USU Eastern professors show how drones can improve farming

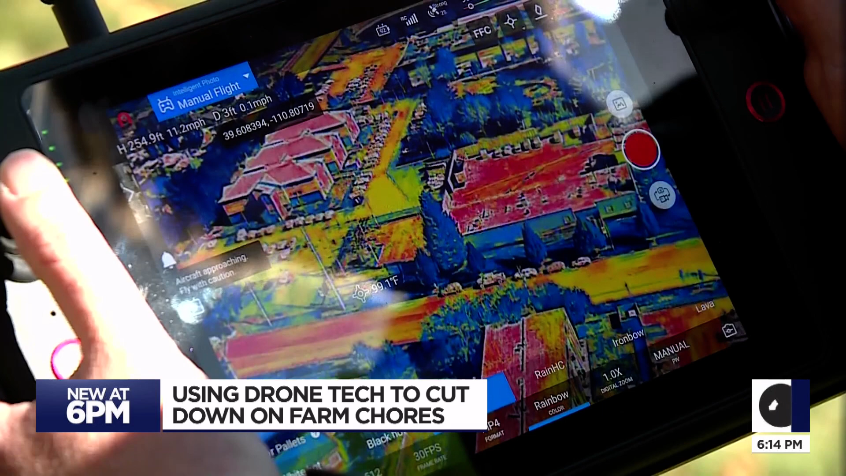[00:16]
And I'll go up to 300 feet AGL. But now, why not fly to farm? Once somebody figures out, oh, I can do this, then the sky's the limit.
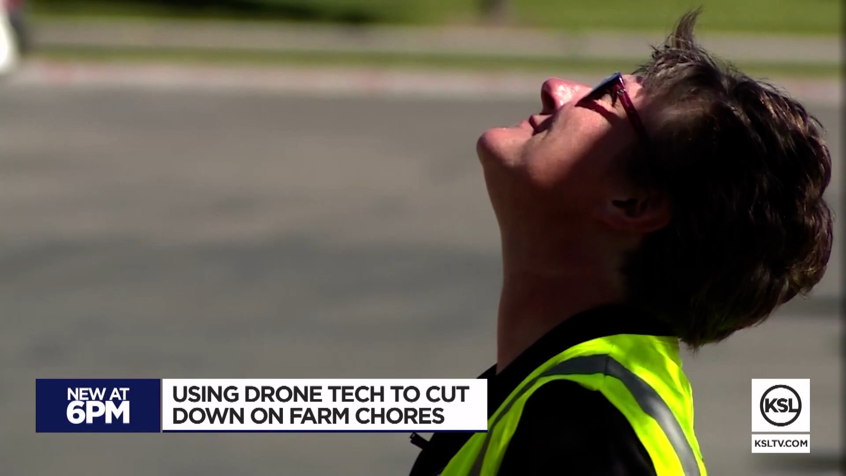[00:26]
Sean Barstow and Shailen Drake teach about drones at Utah State University Eastern.
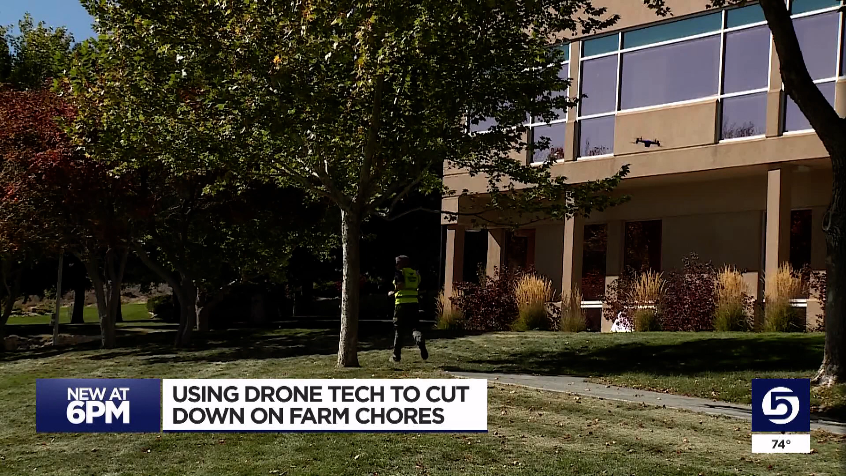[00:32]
Drones that use AI to track people and so much more. The drone uses heat to identify objects around it. So this statue behind me looks yellow and red. And me, I look like a lot of different colors.
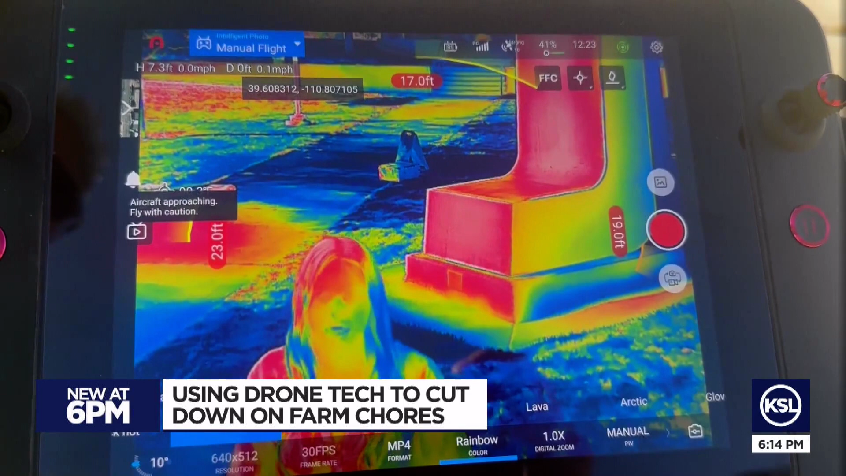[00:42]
Various heat signatures on plants that can tell you how healthy a plant is, how healthy the soil is, how much sun it's getting, how much sun it's not getting, how much water it needs.